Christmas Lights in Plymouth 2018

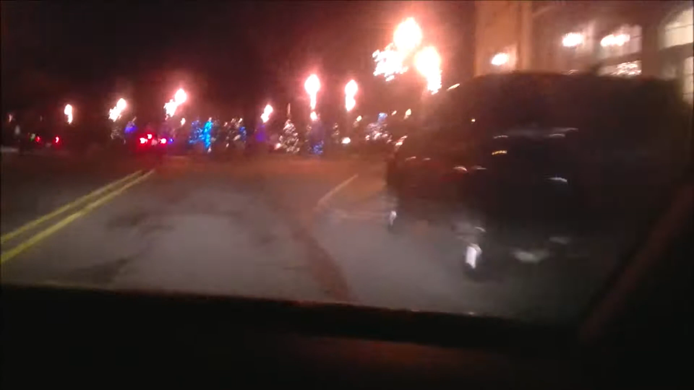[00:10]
Yeah. Aren't they pretty? Yeah. Look, Olive, look over there. Look. Wow. I know.
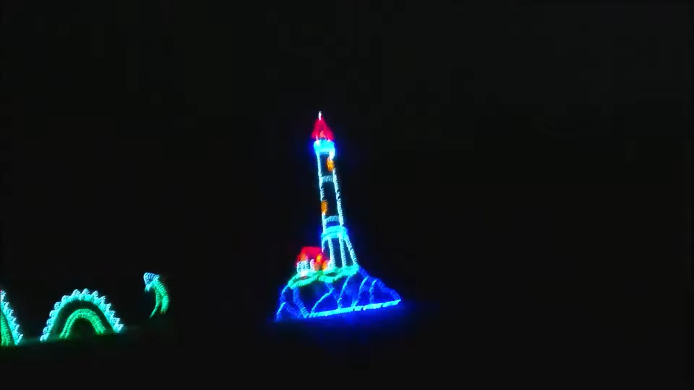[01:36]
Oh, yeah. This goes on. This goes almost to my work.
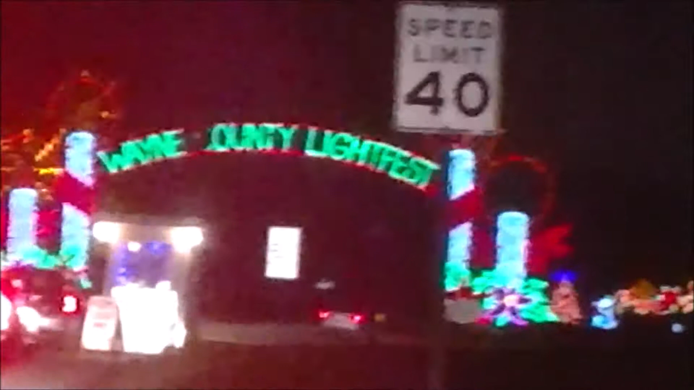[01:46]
Like, this goes on to Dearborn. This is beautiful. This is beautiful. That's why I said we probably want to get out.